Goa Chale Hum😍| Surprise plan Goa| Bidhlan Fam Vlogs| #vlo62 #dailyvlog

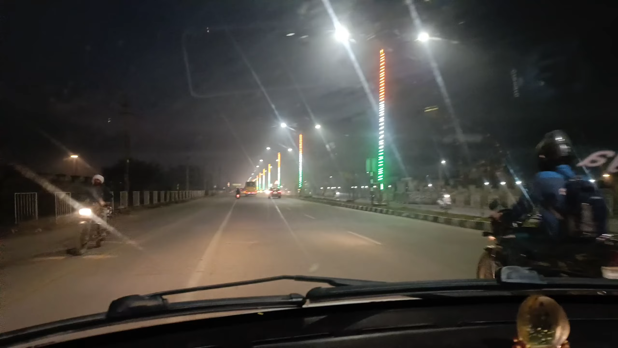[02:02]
भाई सामने देखते हैं भाई शिवाई मस पोर्शे जा रही है
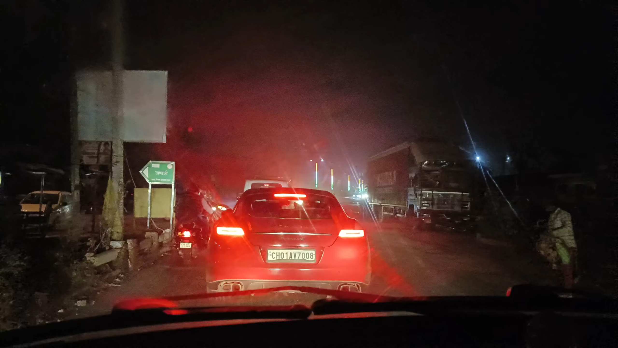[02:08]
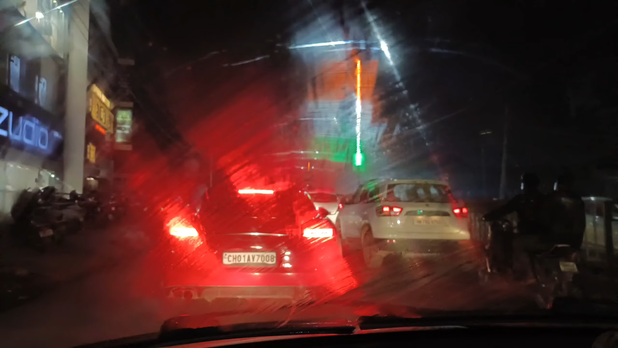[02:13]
भाई जब भी लेंगे ना भाई शिवाई अब अब भी यही लेंगे पोर्शे पसंद आगी मुझे तो
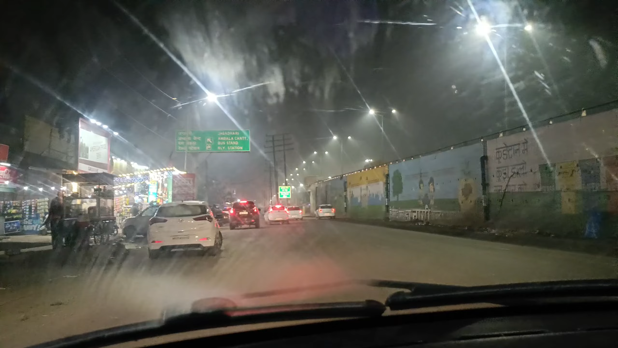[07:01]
भाई हम पहुच गें अम्बाला केंट रात्या गोवा से अम्बाला तीन गंटे में इसनी फास सर्विस देखिये गई भाई अभी खावी के पोच चुके हैं घर और भाई इस लोग कहीं प्रेंट करेंगे वीडियो पसे